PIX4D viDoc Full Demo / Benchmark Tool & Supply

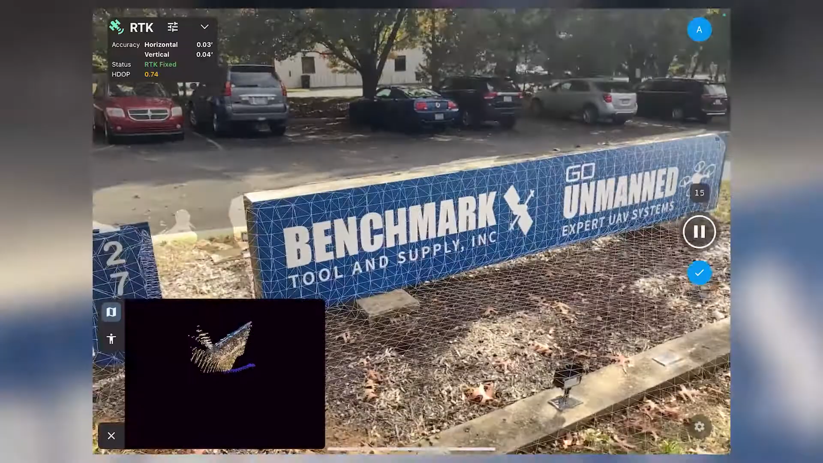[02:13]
So you can see as I walk around my object of interest that it is doing
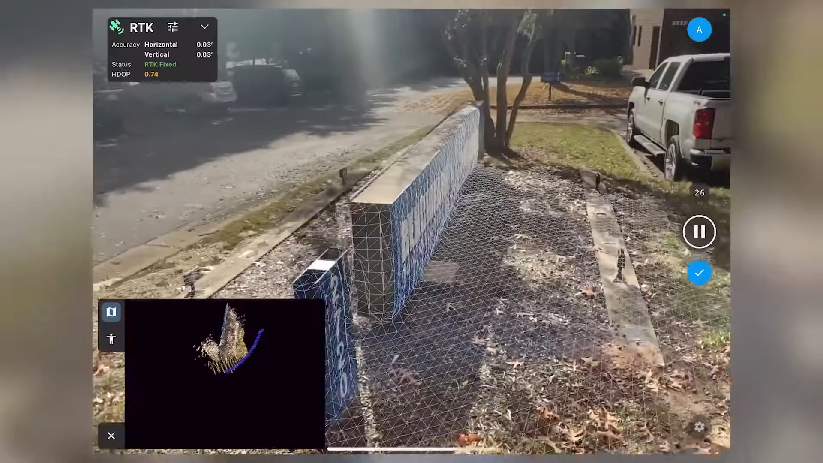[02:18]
the triangle meshes like we talked about to go over what it's capturing.
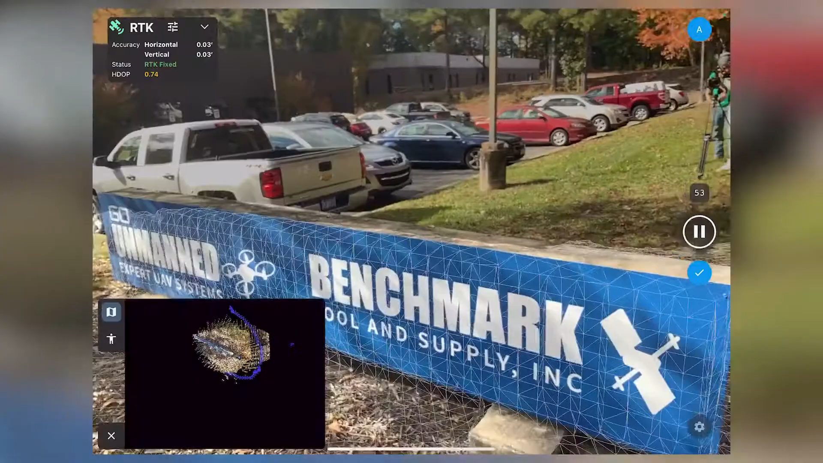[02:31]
getting a live preview of my scan.
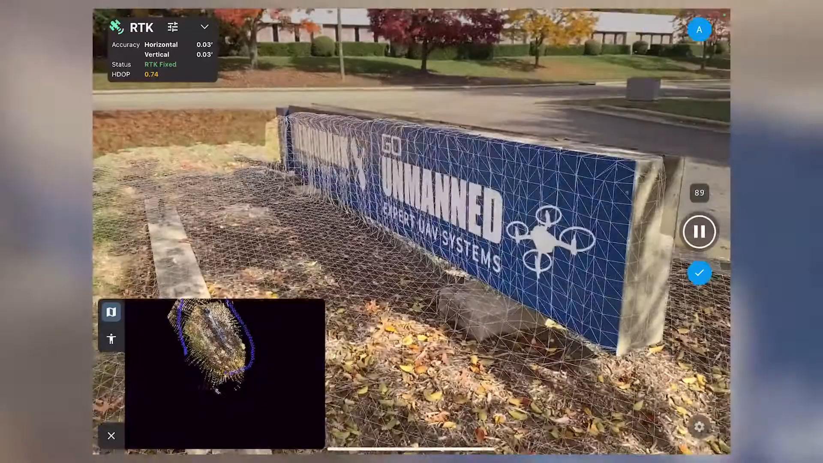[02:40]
Good scanning technique is to walk around your object and have that in center view at all times.
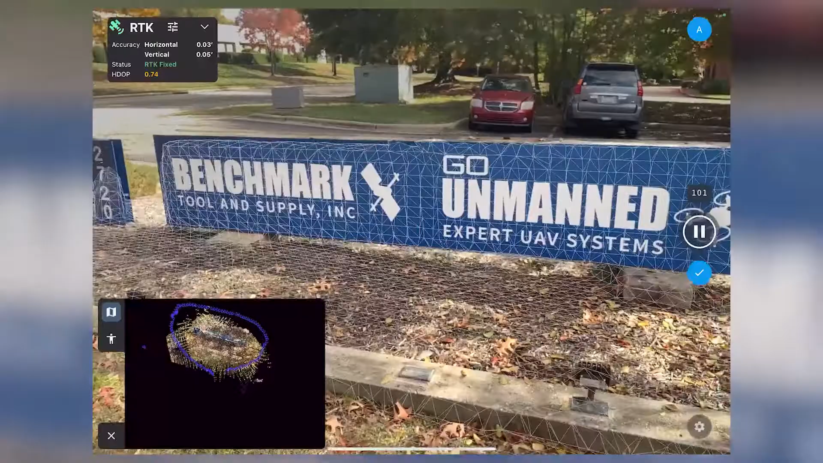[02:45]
So now everything looks great. I'm going to go ahead and hit the stop button over here.